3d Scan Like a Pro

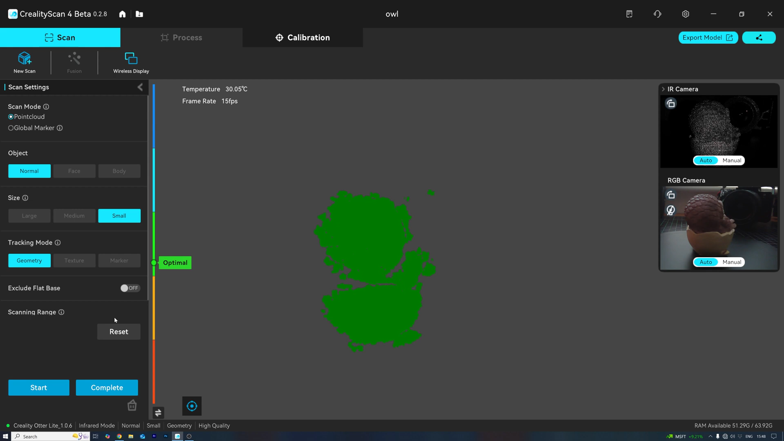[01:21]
This thing literally connects via Wi-Fi, and you're pretty much good to go. The scan definitely needs cleaning up, but not bad for my first few attempts.
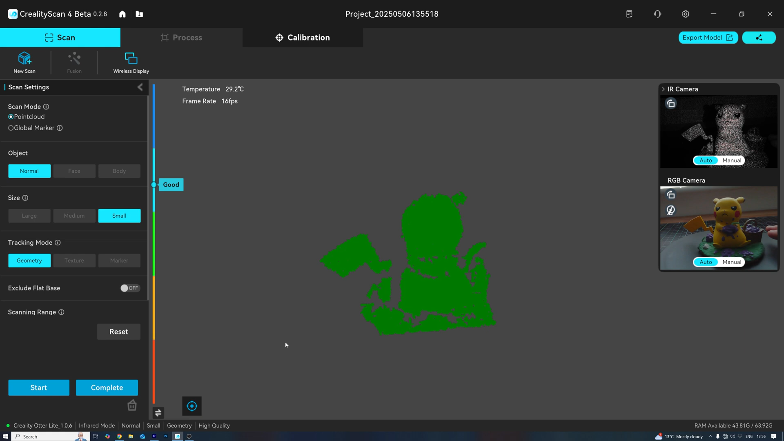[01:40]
Rotate it, and let's do its thing. Once the scan's done, here's what the raw data looks like.
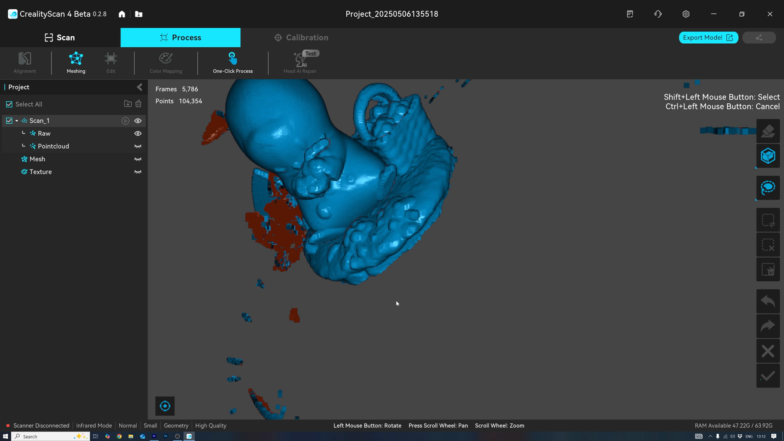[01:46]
I think it was a little too dark to get a clean scan on that one. I'll bump up the exposure for the next model.